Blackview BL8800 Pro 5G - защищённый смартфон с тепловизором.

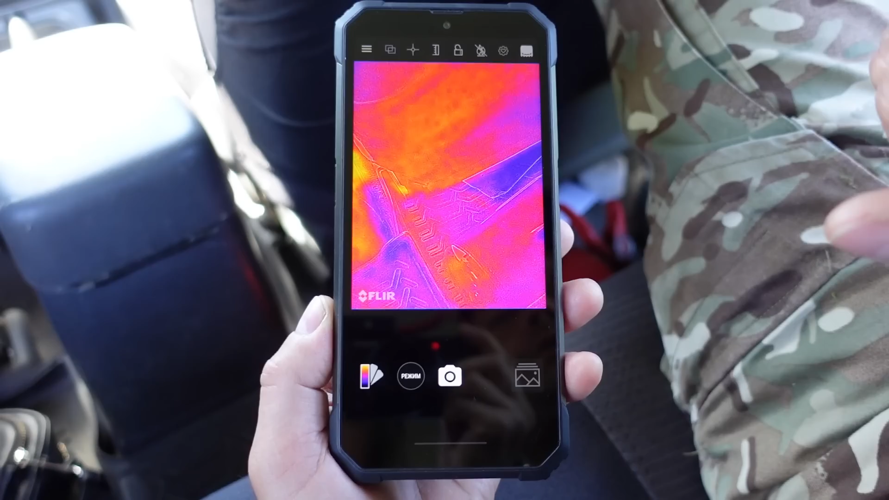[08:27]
Здесь у нас все, он сейчас настроился.
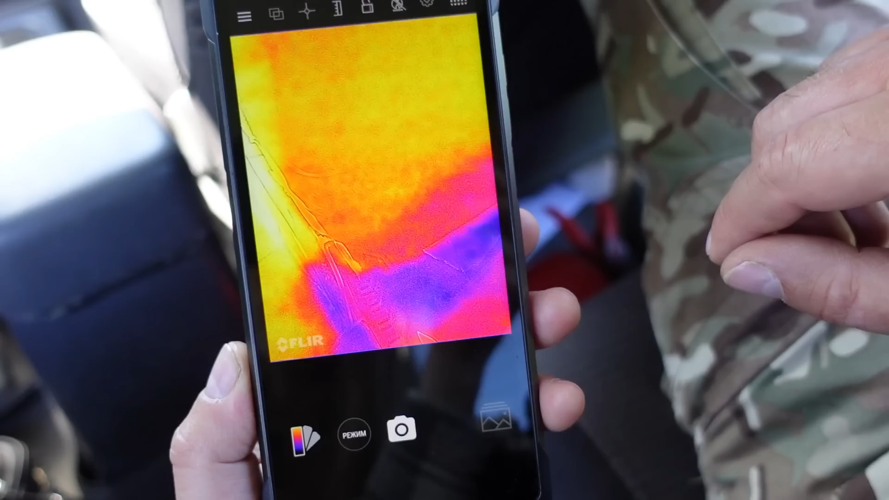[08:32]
Что мы можем сделать? Ну, куча настроек здесь поверху есть.
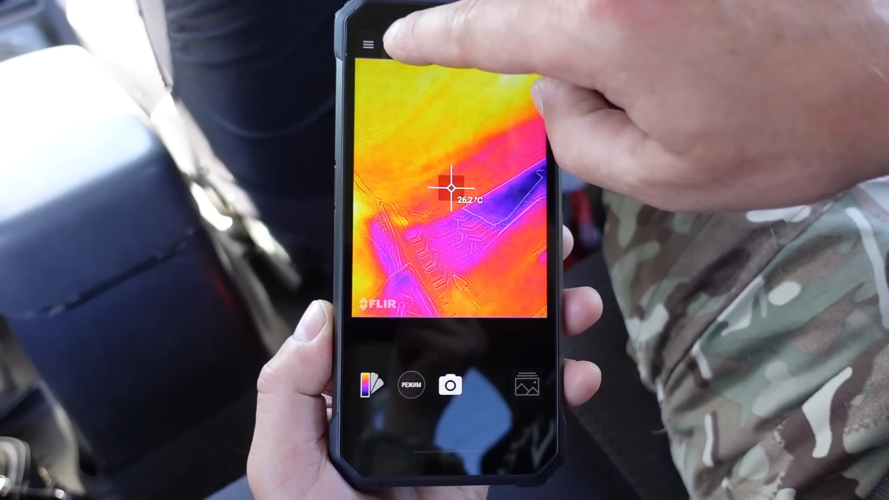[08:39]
On screen: spot 26.2°C
Можно у нас разделить, микс опять же сделать, экран.
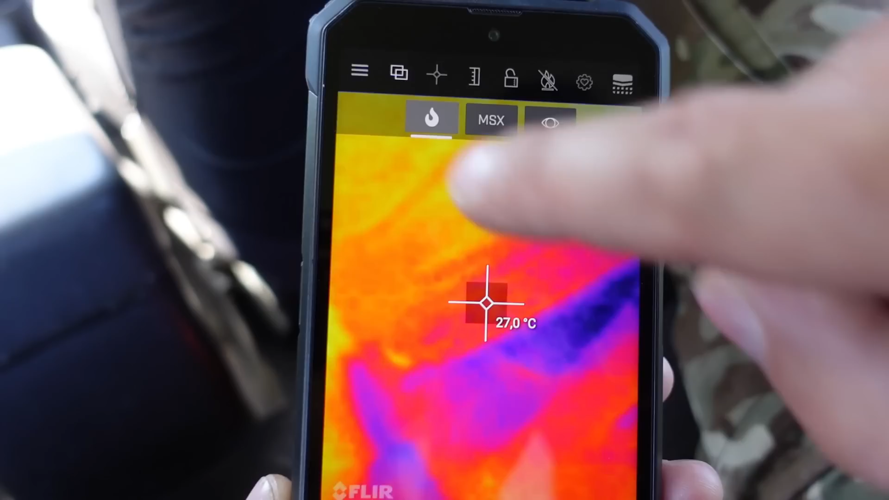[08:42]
On screen: spot 27.0°C
Можно просто один тепловизор оставить. Микс, он обрисовывает контуры вот второй камерой на 2 мегапикселя.
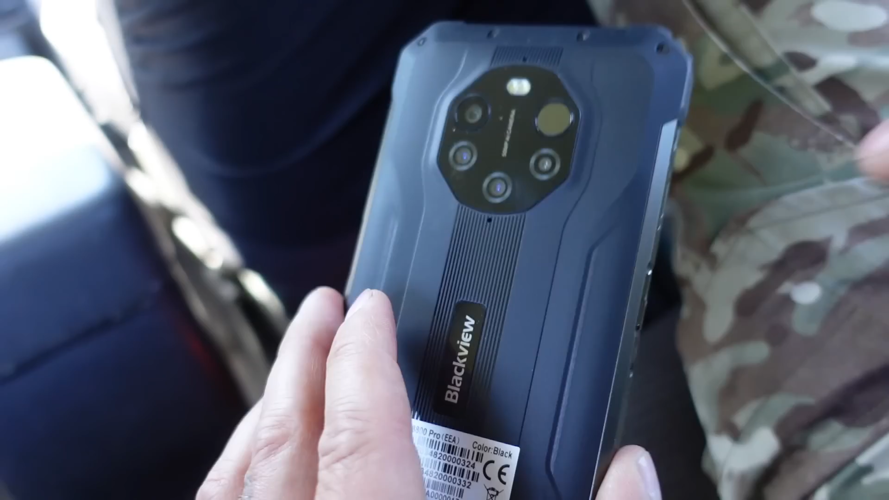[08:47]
Для этого нужна...
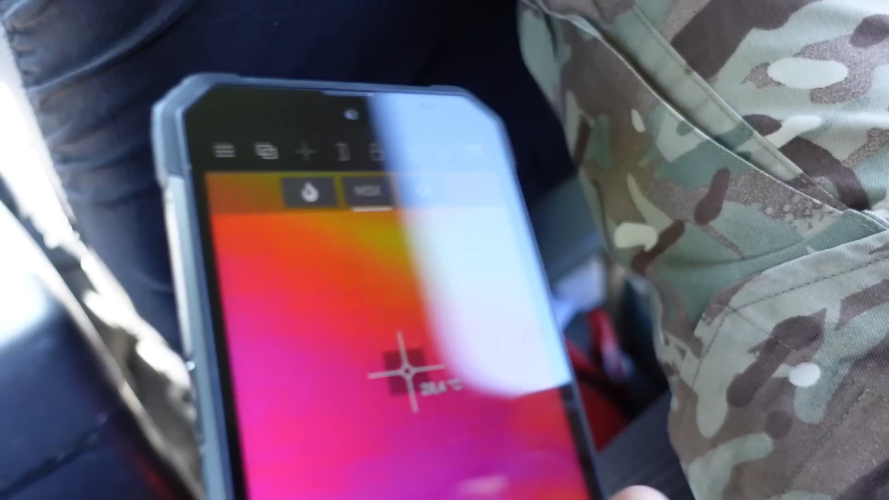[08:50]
Ну, мы поснимаем сейчас что-нибудь, опять движок откроем или что-нибудь сюда вставлю, когда будем тестировать видео.
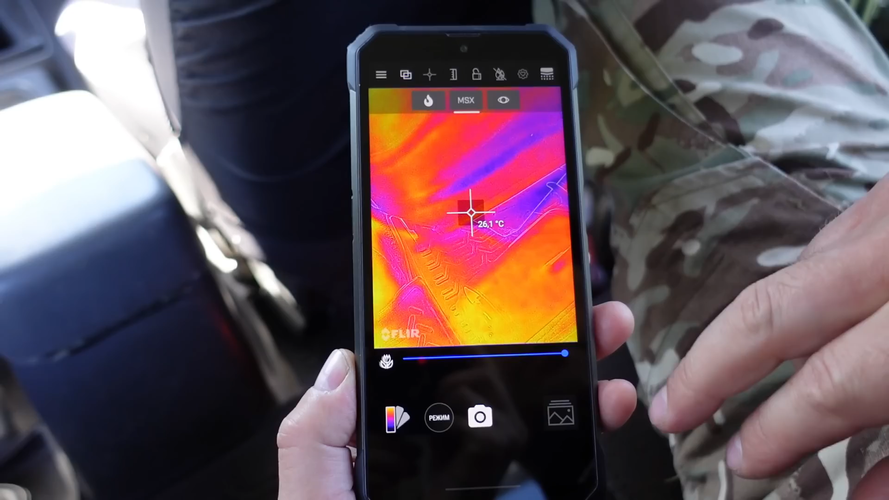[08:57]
On screen: spot 26.1°C
И очень много настроек тут разных.
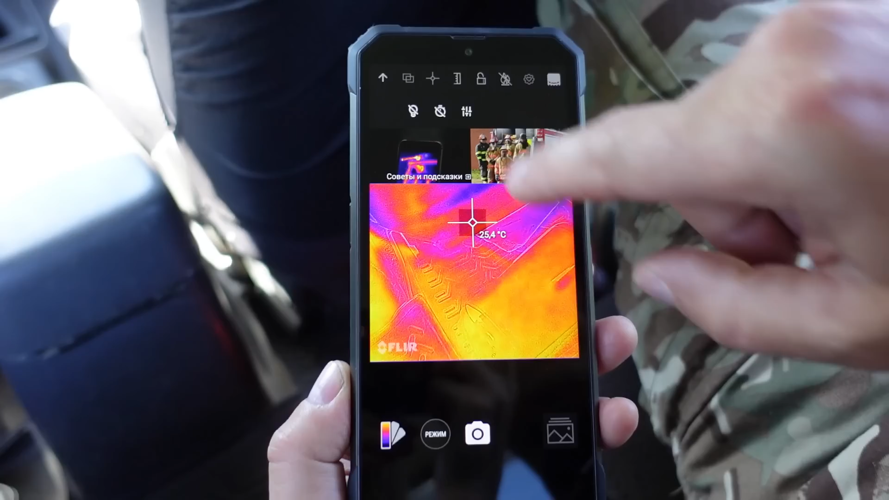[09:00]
Можно записывать, фото делать, режимы у нас есть, фото, видео, прямой эфир на YouTube выводить и замедленная съемка.
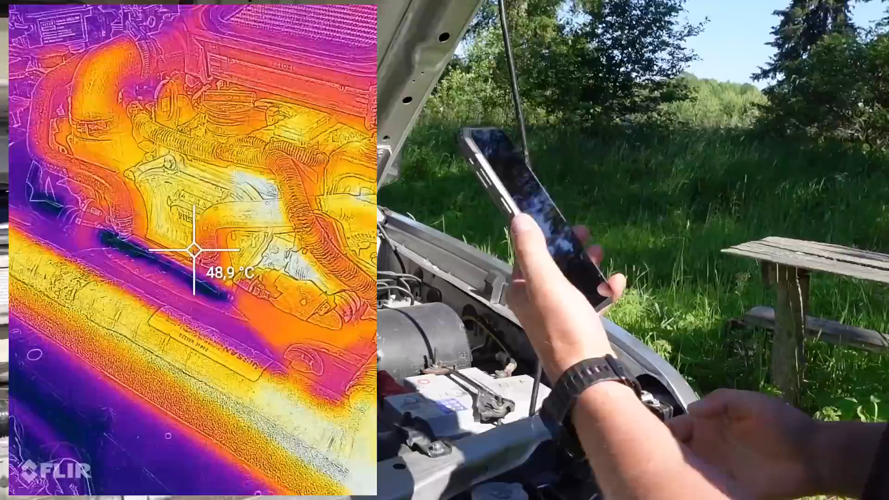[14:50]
On screen: spot 48.9°C
У нас, смотрите, сейчас идет режим микс опять. Видно горячий
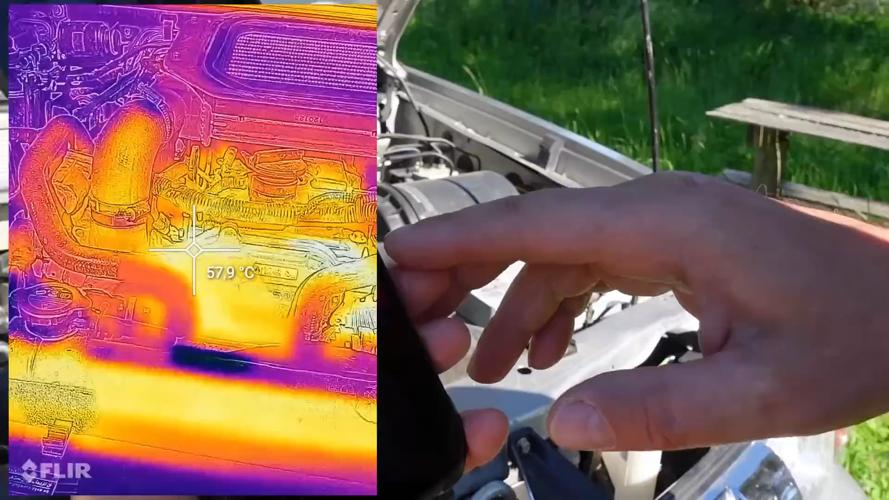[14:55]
On screen: spot 57.9°C
радиатор. Сколько градусов? 54.
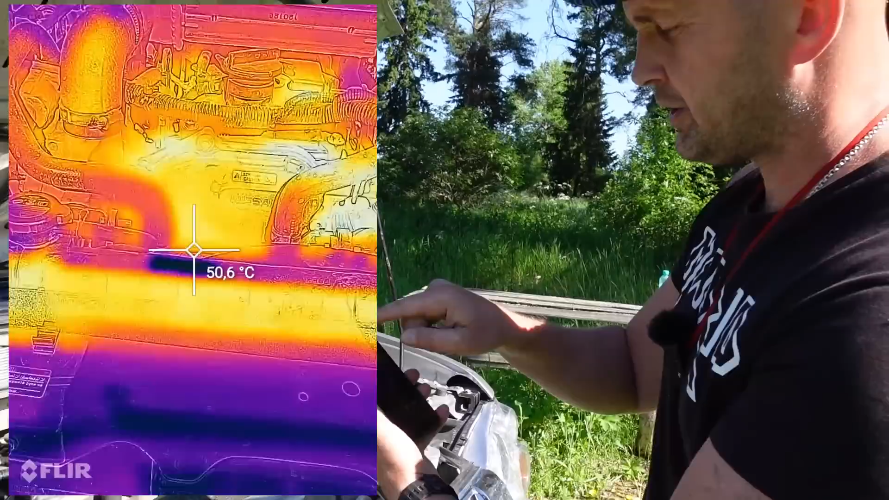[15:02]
On screen: spot 50.6°C
Покажи, Юль, если здесь видно. Сейчас мы просто сделаем. Вот здесь у нас видно сразу же, да, радиатор.
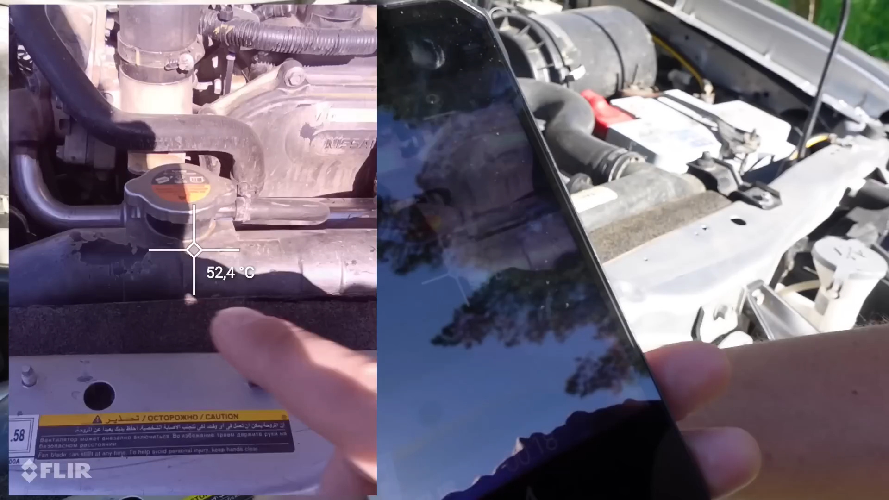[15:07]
Микс.
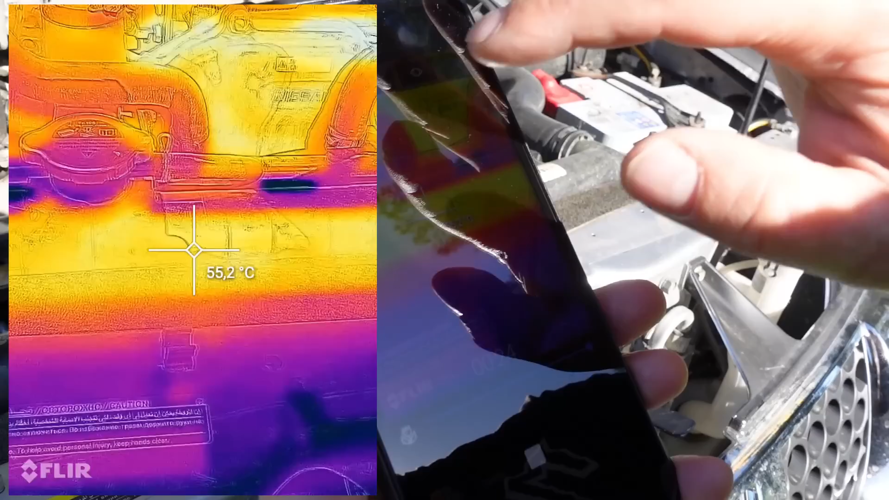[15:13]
On screen: spot 55.2°C
И просто можно сделать тепловизор. Посмотри, как двигатель работает, как что.
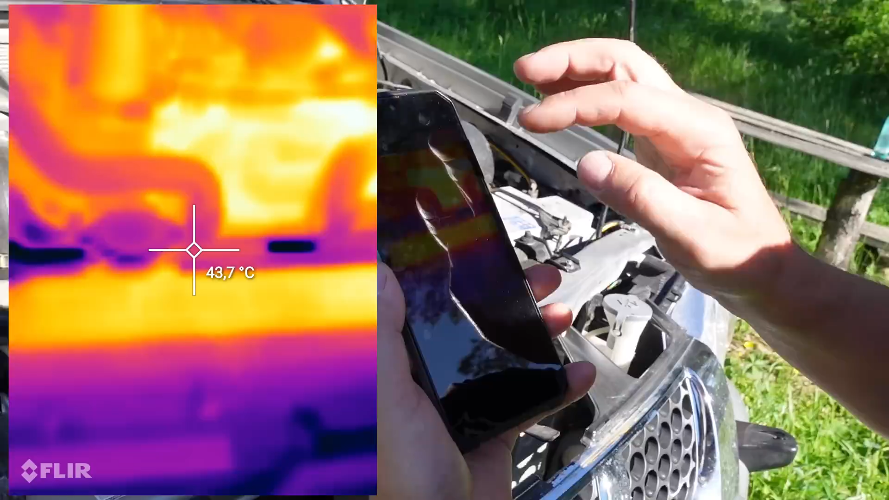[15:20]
On screen: spot 43.7°C
Вот так. Опять же делаем микс.
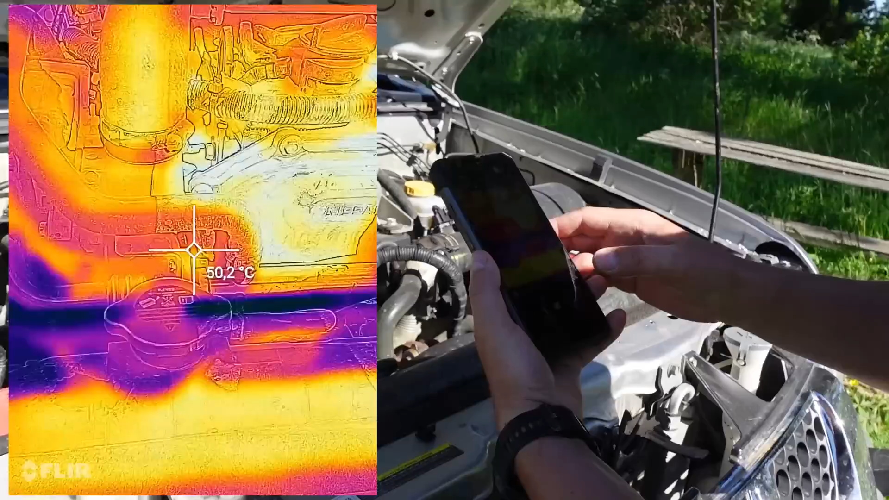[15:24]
On screen: spot 50.2°C
И что, например, вы, что такое светится, непонятно, да? Берете, просто включаете, смотрите, ага, крышка.
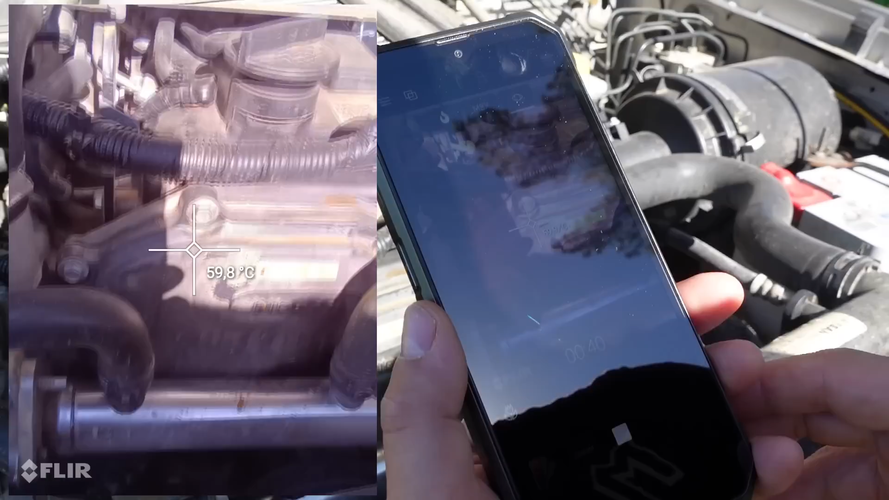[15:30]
Или вот крышку заливной горловины.
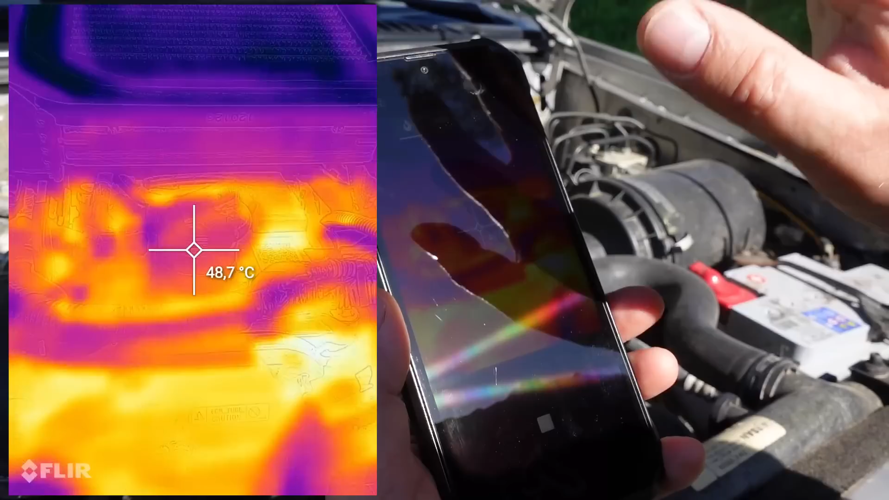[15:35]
On screen: spot 48.7°C
Можно опять включить, посмотреть, вести, что у нас здесь горячее. Вот такой здесь стоит тепловизор.
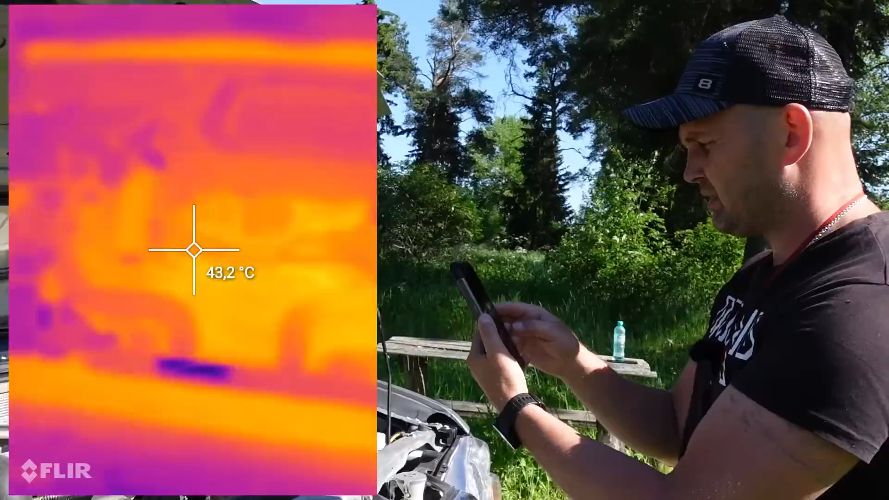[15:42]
On screen: spot 43.2°C
Опять микс включаем.
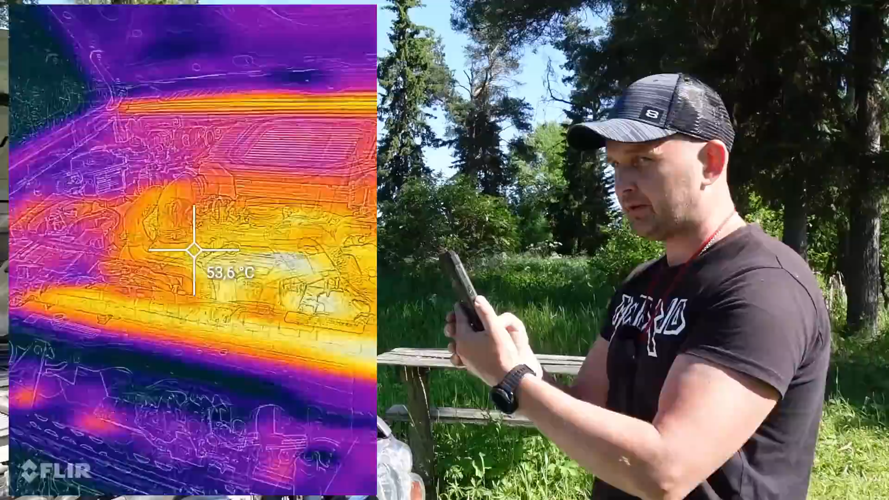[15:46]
On screen: spot 53.6°C
На человека сейчас попробуем. Оп, 36 градусов, смотри-ка, точно показывает.